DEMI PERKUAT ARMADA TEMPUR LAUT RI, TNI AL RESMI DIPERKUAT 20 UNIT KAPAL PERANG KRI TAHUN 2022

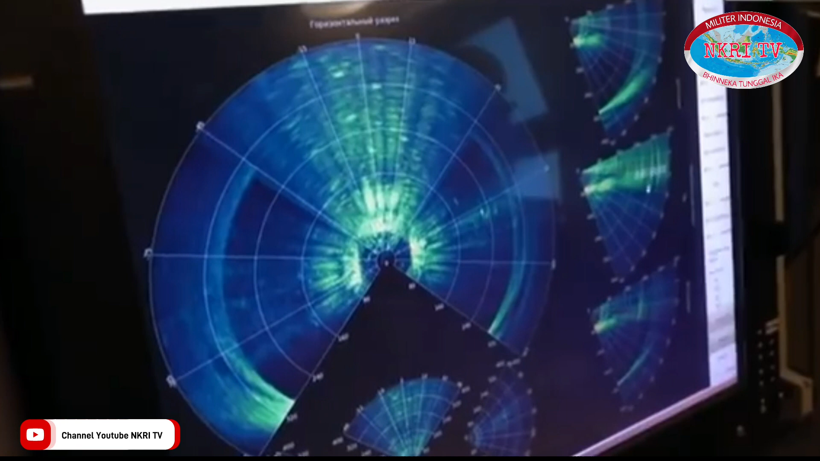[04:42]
sonar terbaru yang mampu mendeteksi dan mengklasifikasi kontak bawah air serta memiliki remotely operated official untuk mengidentifikasi dan menitlarisil ranjau termasuk kapal selam musuh.